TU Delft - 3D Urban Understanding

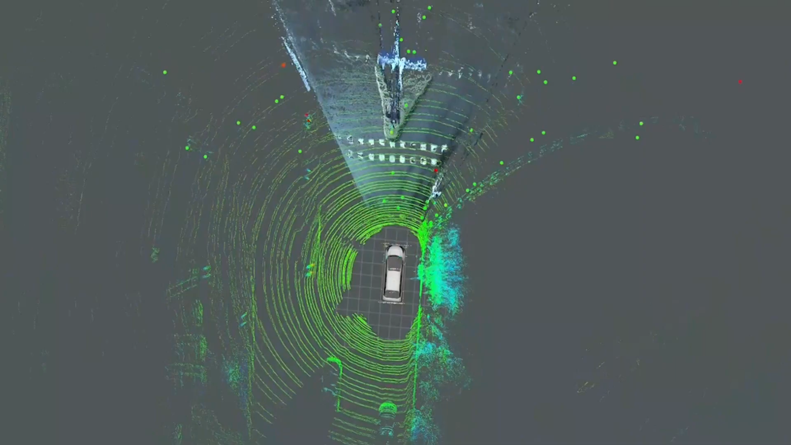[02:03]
Luckily, future vehicles can rely on a multitude of advanced 3D sensors.
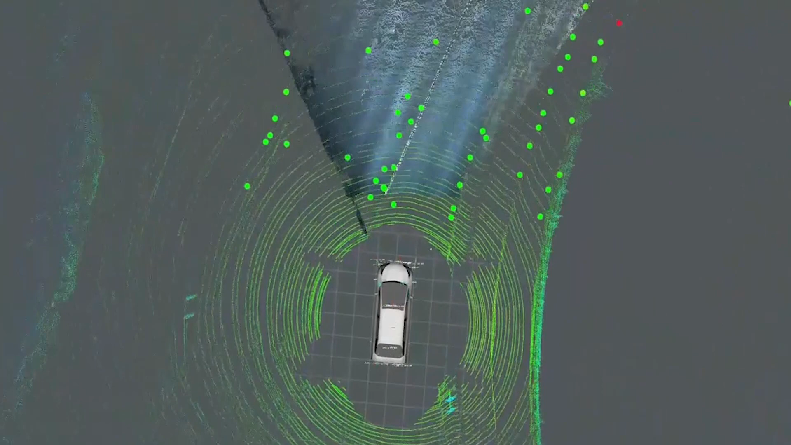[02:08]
Apart from vision, vehicles are also equipped with lighter laser scanners and high-resolution radars.
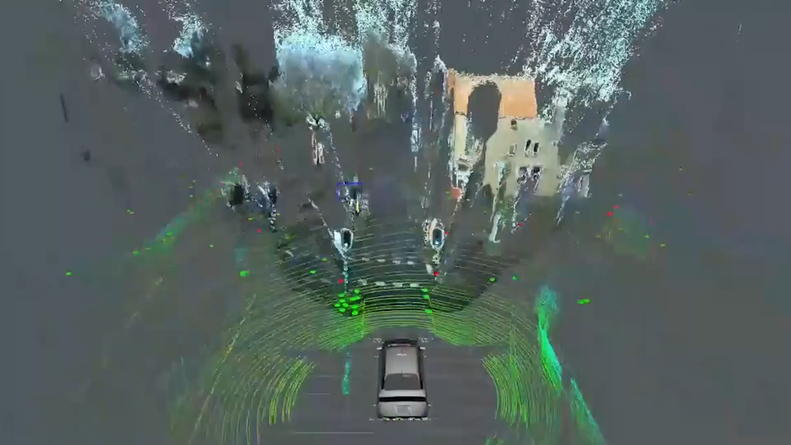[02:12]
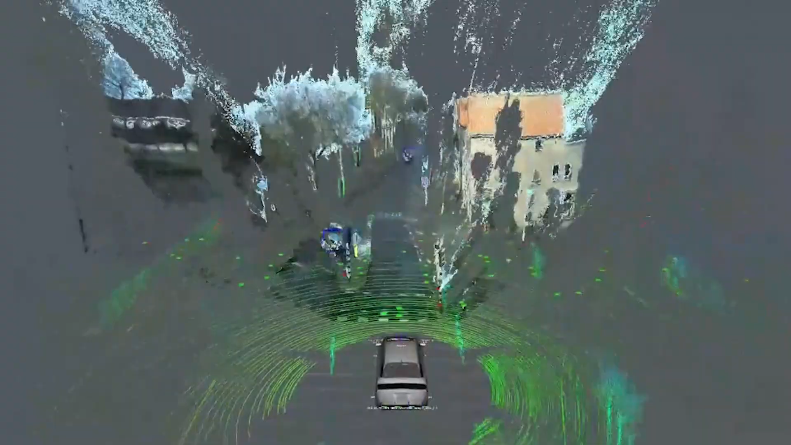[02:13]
These sensors provide a detailed and accurate 3D point cloud of the vehicle's surroundings. Instead of treating this as a 2D vision problem, we should realize that the required data and representation is inherently three-dimensional.
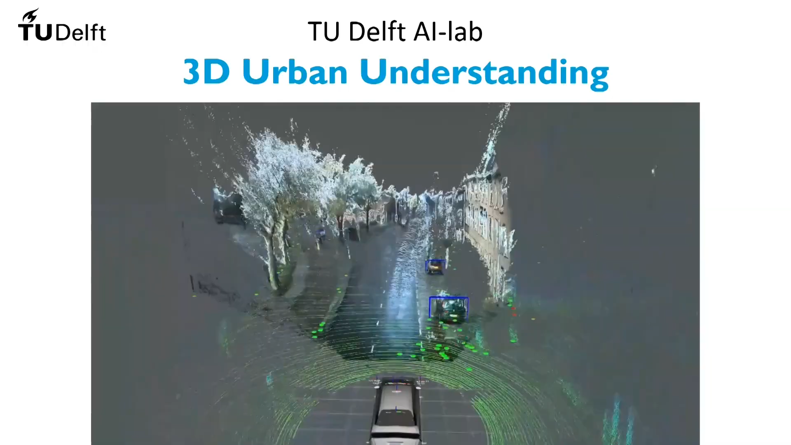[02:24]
For instance, 3D measurements are often used to reconstruct detailed maps of the environment. After such a map has been created, the vehicle can use it to localize itself in the world by comparing its current sensor measurements to the map.
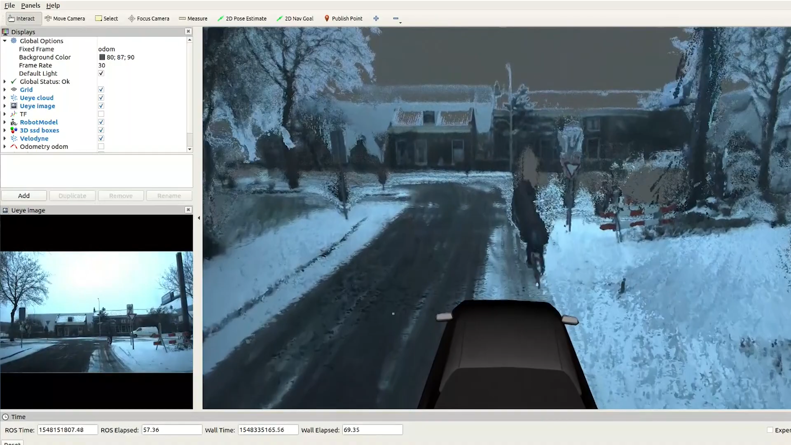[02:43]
This is important in urban environments with large buildings where GPS is often not reliable.
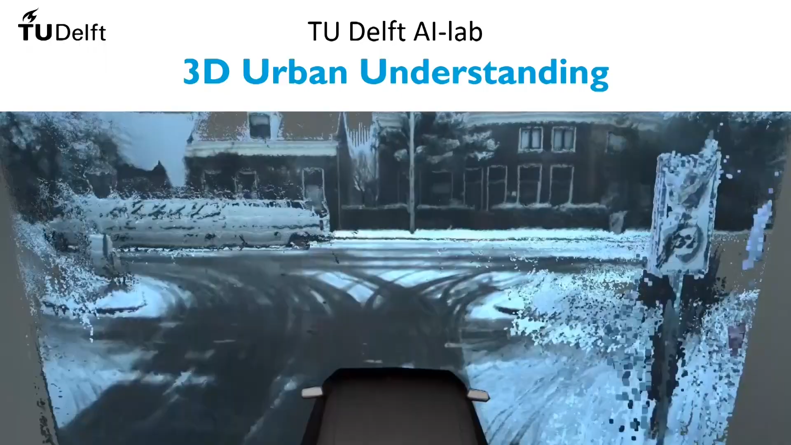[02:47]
However, the video you're seeing here already hints at several challenges. 1.
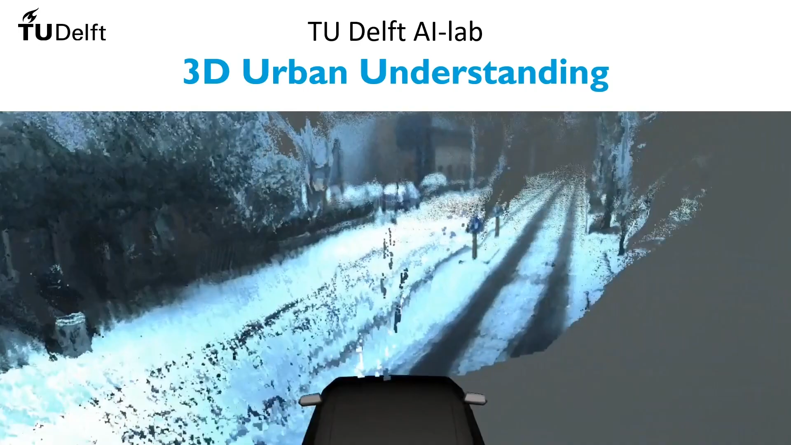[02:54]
The vehicle should not include dynamic objects in its static map. 2. The map should be robust against seasonal changes, such as snowy roads and trees without leaves.
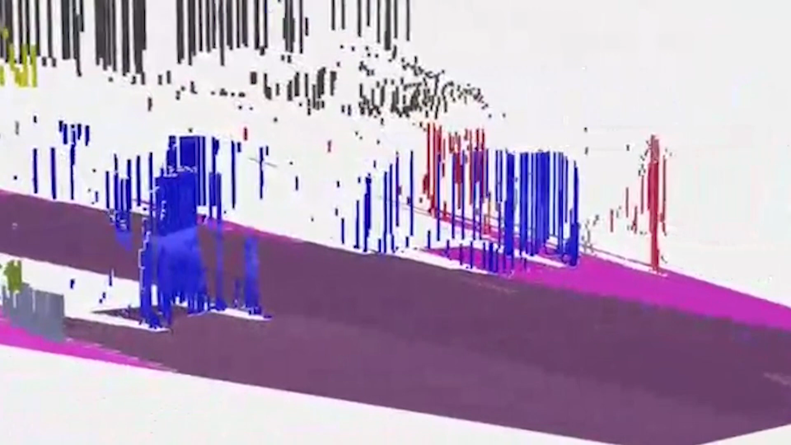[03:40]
The underlying machine learning algorithm that you see here still largely relies on 2D image data, and 3D information is fused separately in a later stage. But vision is not always reliable,
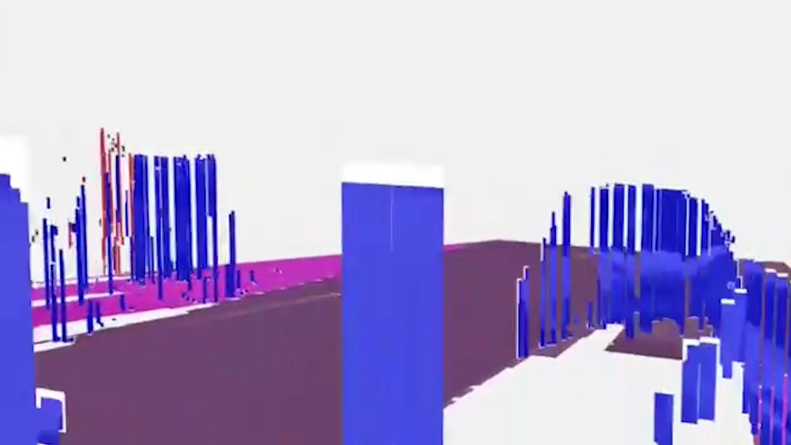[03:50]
so novel algorithms should process 3D data from LiDAR and radar directly. And learning to detect objects in real-world urban environments requires a lot of training data to cover the many structural variations.
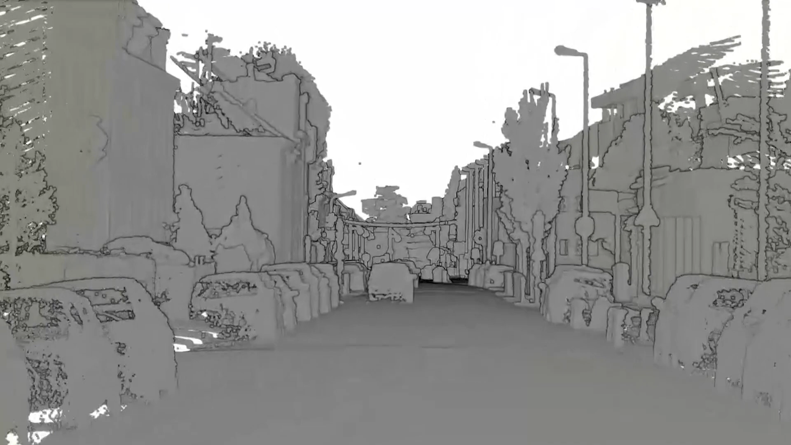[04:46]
This video shows a pond cloud capturing part of a street, which consists of billions of 3D points.
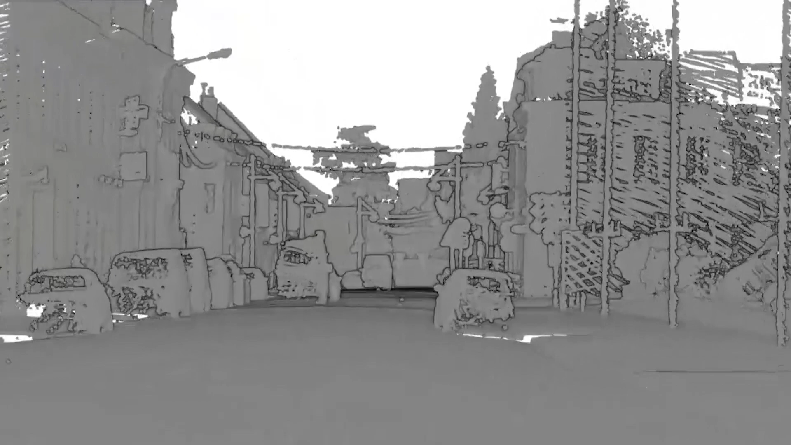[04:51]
The main challenge is the automatic processing and interpretation of the large amount of such data.
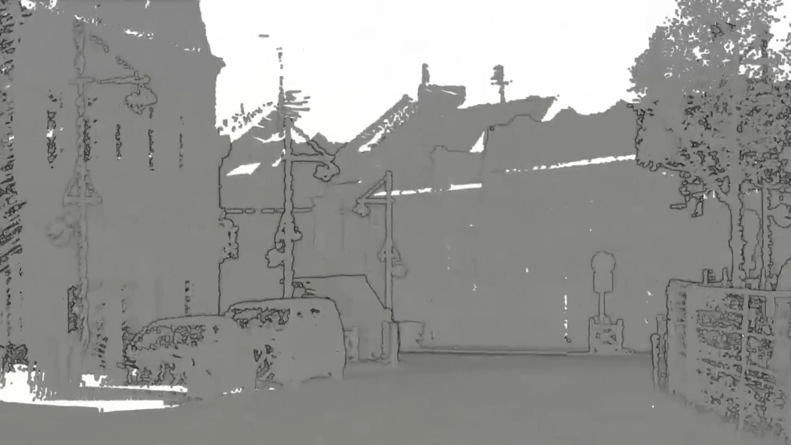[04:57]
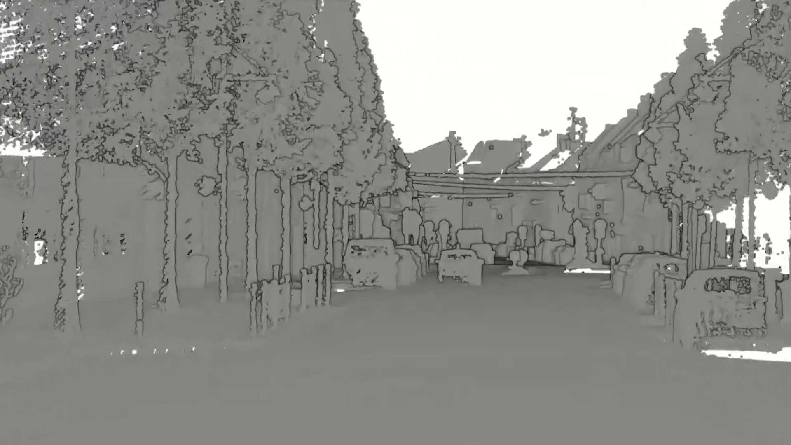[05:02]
In geoinformation and urban planning, such data has to be converted into 3D surface models to visualize them for designing and planning in urban environments.
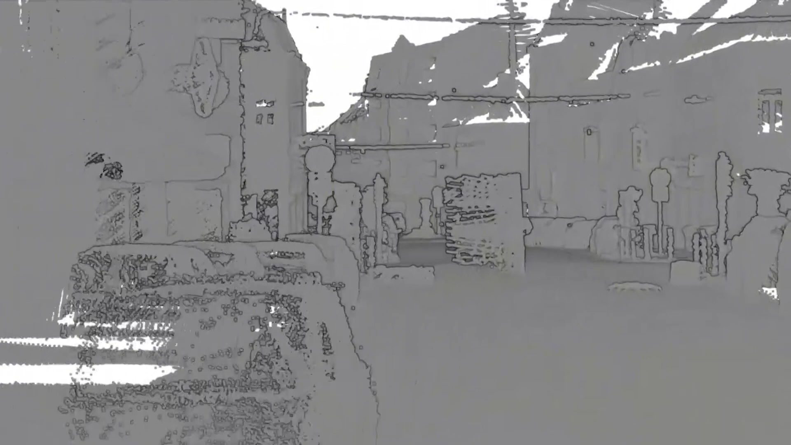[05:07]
The recent development in photogrammetry and computer vision also enables us to produce visually appealing 3D models of cities, as you can see here.
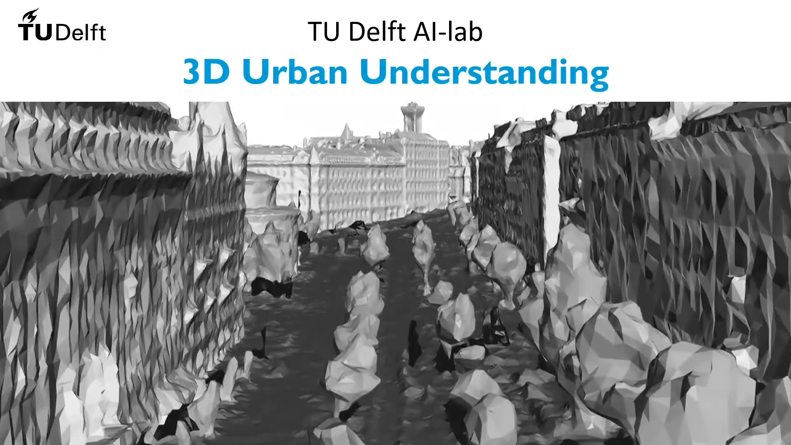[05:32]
These models look visually impressive. However, they are just a huge number of triangles. What is really useful to real-world applications is semantic information. That is, what and where the meaning of objects are.
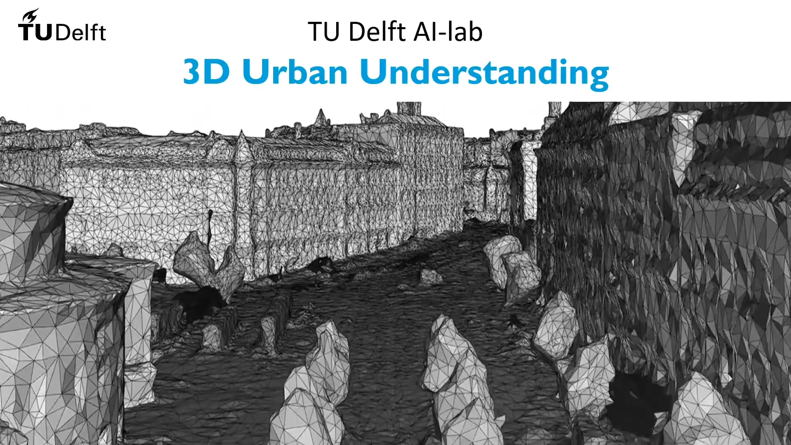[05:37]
For example, the buildings, trees, and roads.
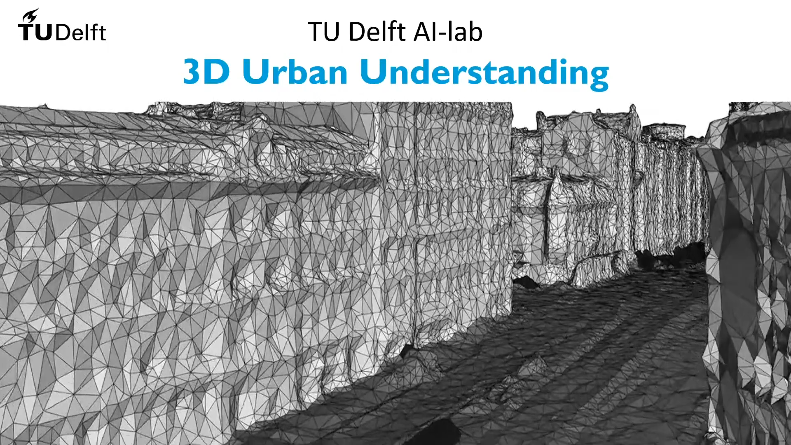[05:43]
We were able to reconstruct accurate and detailed 3D surface models of individual buildings and trees.